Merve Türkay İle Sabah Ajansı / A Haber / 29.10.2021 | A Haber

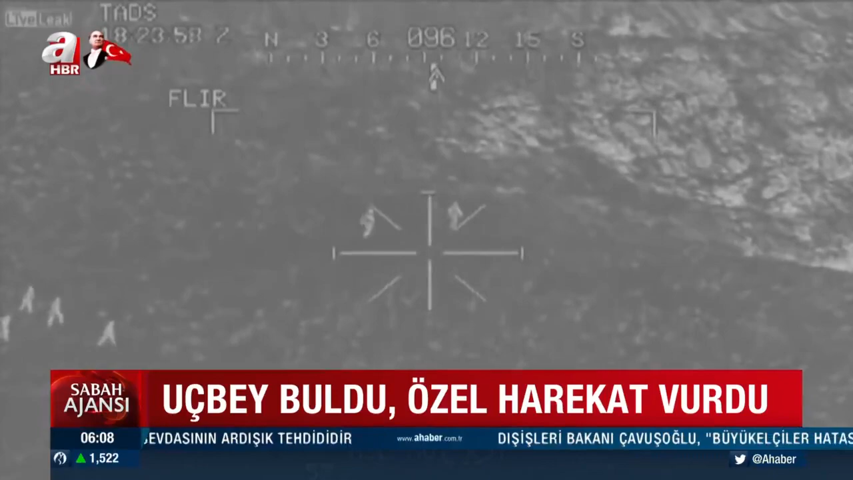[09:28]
Mardin Artıklı Kırsalı'nda 23 Ekim'de düzenlenen terör operasyonunda yerli ve milli Uç Bey ilk kez sahaya çıktı.
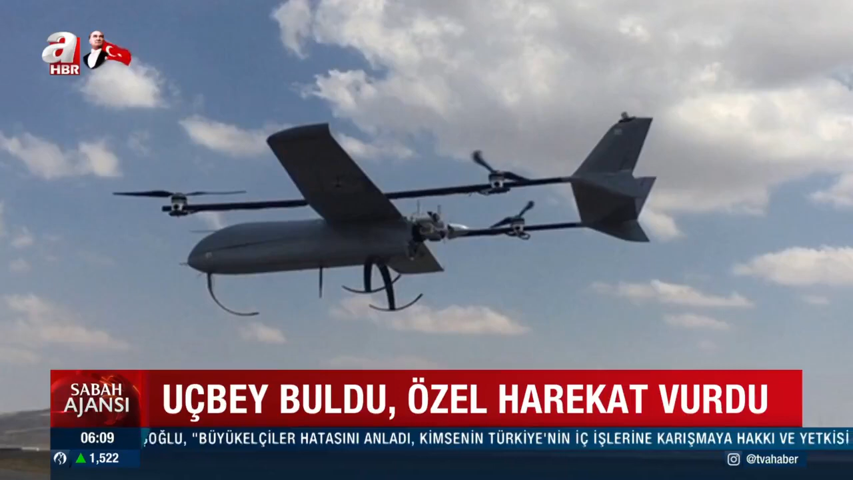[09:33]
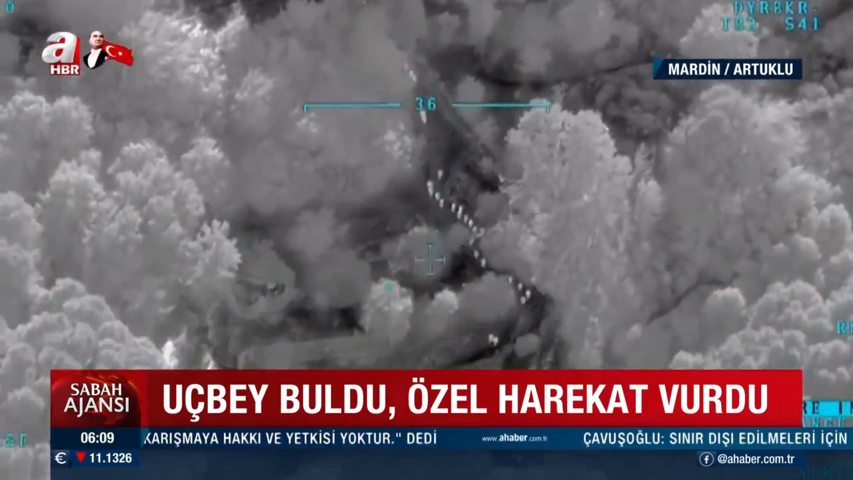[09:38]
Uç Bey'in anlık görüntü aktarımı sayesinde tespit edilen biri gri listede aranan iki terörist,
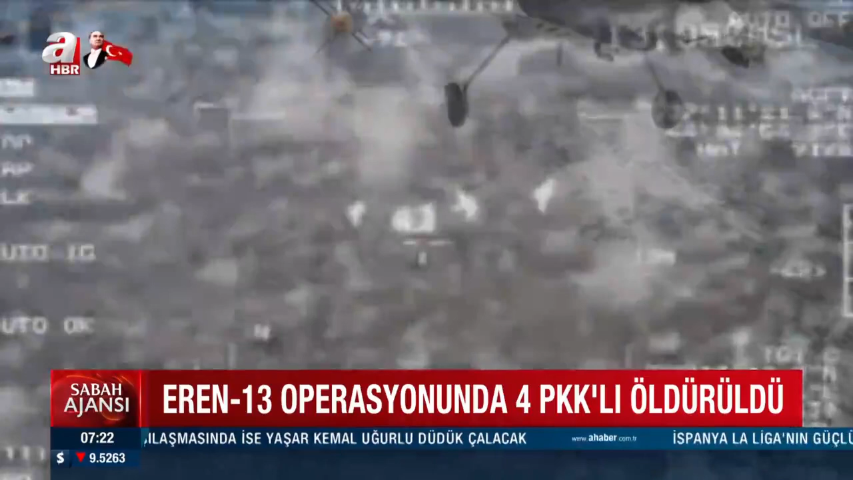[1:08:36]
Eren 13 kapsamındaki operasyonda 4 PKK'lı silahlarıyla birlikte etkisiz hale getirildi.